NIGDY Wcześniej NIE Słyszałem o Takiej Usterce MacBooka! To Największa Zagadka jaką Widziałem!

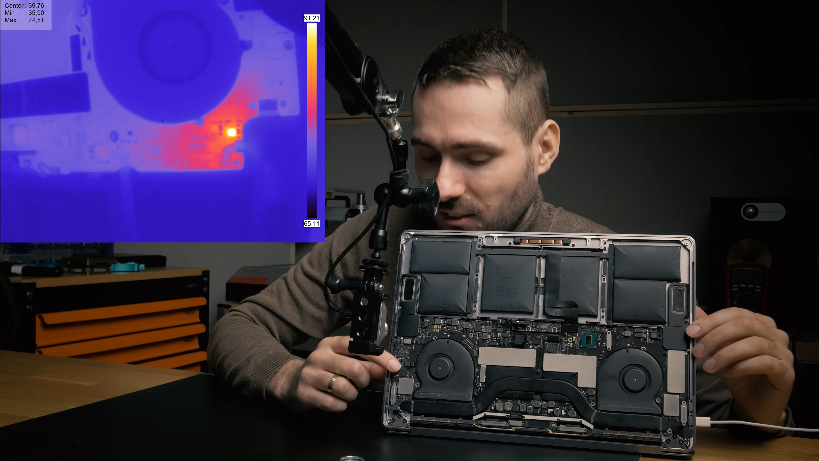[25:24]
Co nie gra ogólnie tutaj, ta strona nam nie gra, tutaj to się grzeje. Tego koleżkę jeszcze wymienimy. A z tej strony gra oczywiście jeden. Widzicie, jak sobie mruga w rytm muzyki, dialogu. No, jeden gra tylko tutaj. Znowu jeden, tylko gra, znowu niskotonowy. Natomiast z tej strony ten koleżka się grzeje i go wymienimy. Pewnie przywiera nam linię komunikacyjną i nie gra ten obok, bo wcześniej ten obok grał.